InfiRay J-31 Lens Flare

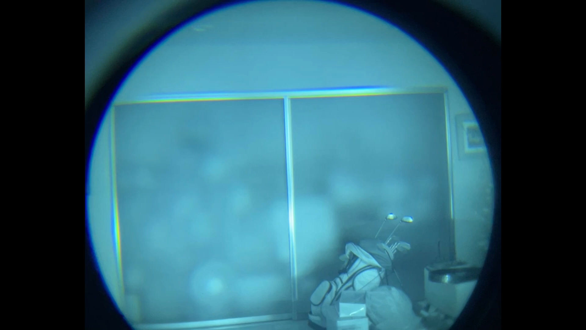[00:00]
So this is the new J31.
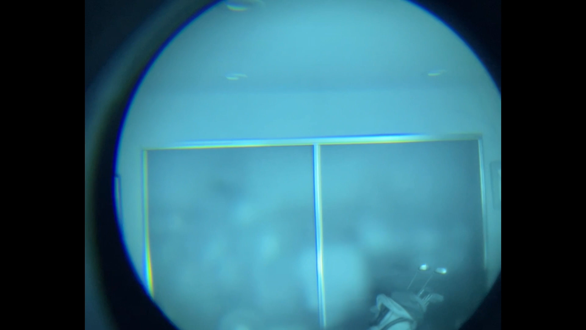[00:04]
So look at the silver trim on this closet door. You see the rainbowing like chromatic aberration. If I look at that center that rainbow effect goes away but as it gets to the edges you can see it starts to fall apart. So optics aren't great.
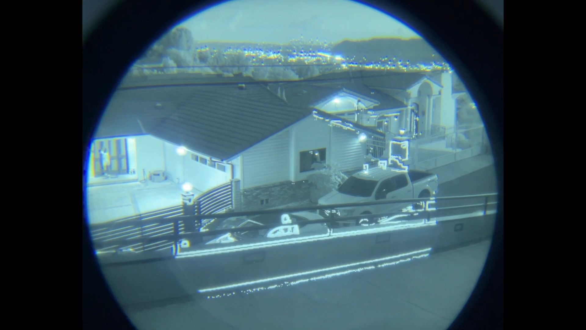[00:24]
J31 with a Jerry C clipped on the front.
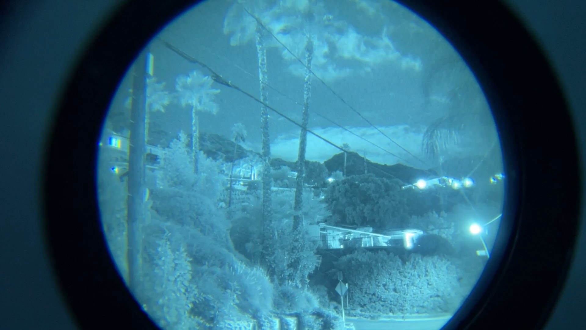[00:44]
I mean there's a lot of light. Almost near full moon. All right we got some interesting lens flares out of these Chinese lenses in the Jerry 31 or J31.
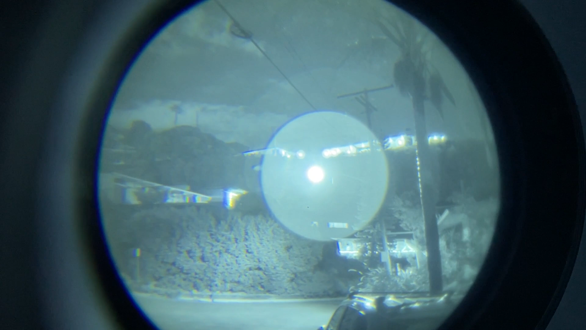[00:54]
Right you see those flaring pointing at 9 o'clock. Big halos. Huge halos. And then you get this streaking right out there.
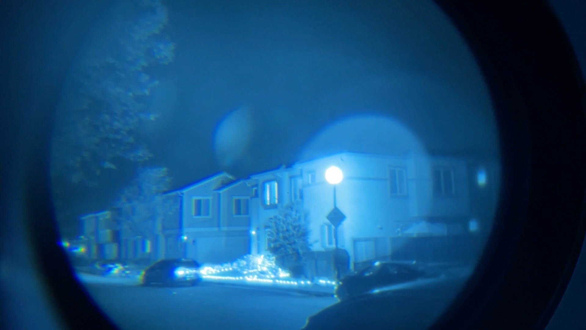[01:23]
All right these are the NNVT tubes in the Jerry 31. You can sort of see this like weird chromatic aberration. It doesn't seem to do the thing that the Photonis tubes do even though these tubes are totally Photonis technology. You see the lens flare right there. But if I go away, that, that fan shaped thing shows up just at the side of the,